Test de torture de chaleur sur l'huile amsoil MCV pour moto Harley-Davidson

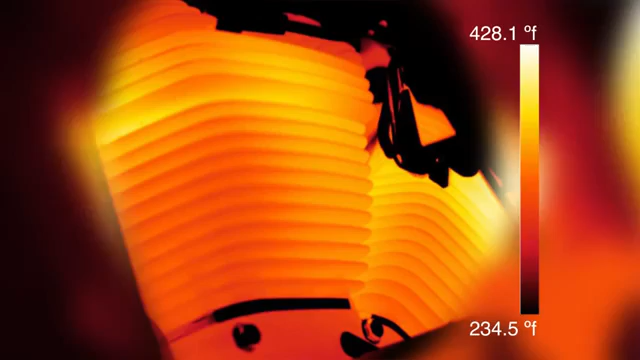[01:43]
On screen: scale top 428.1°F, scale bottom 234.5°F
In this shot from the heat imaging camera, you can see that the temperatures in the upper cylinder and the lower head region were 430 degrees Fahrenheit. Now you have to remember,
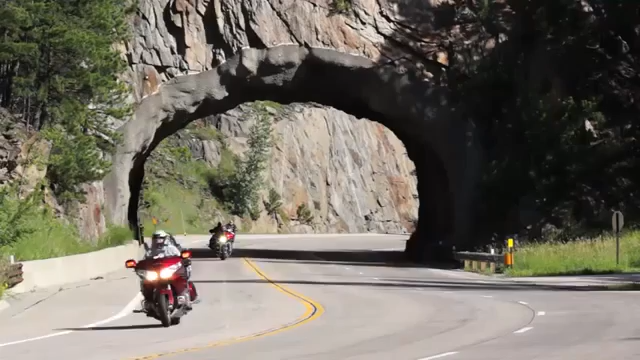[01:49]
average temperature in a motorcycle in normal riding conditions is somewhere around 280 to 300 degrees Fahrenheit. We're well above that.
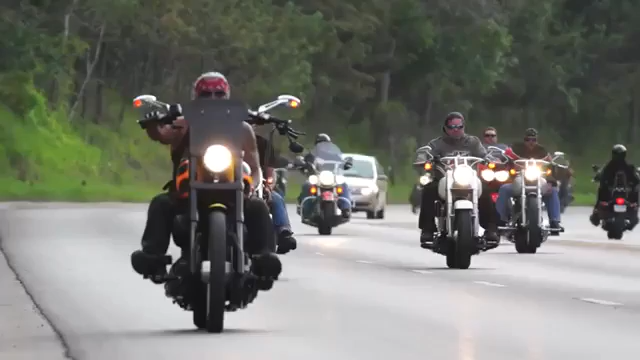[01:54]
The temperatures continue to climb and in this photo,
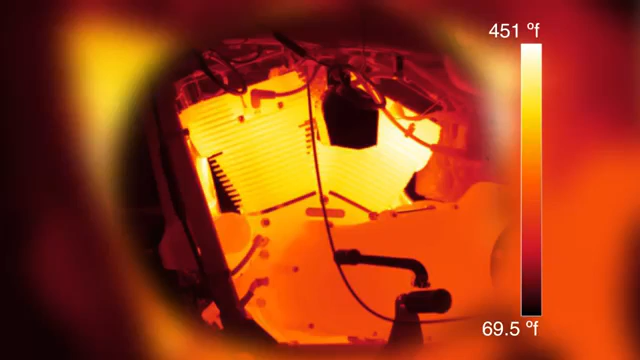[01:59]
On screen: scale top 451°F, scale bottom 69.5°F
the temperatures in that same region are now hitting 450 degrees and still climbing.
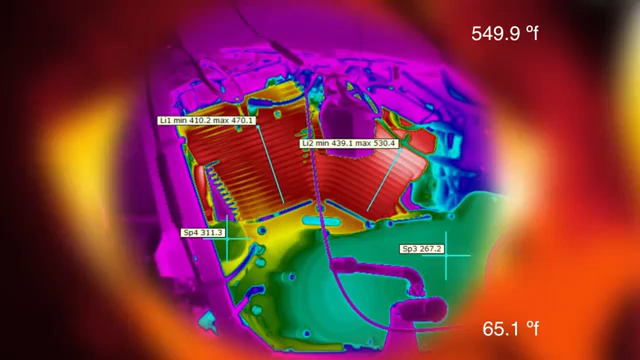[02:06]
On screen: scale top 549.9°F, scale bottom 65.1°F
This analysis image shows that temperatures reached an unbelievable 550 degrees.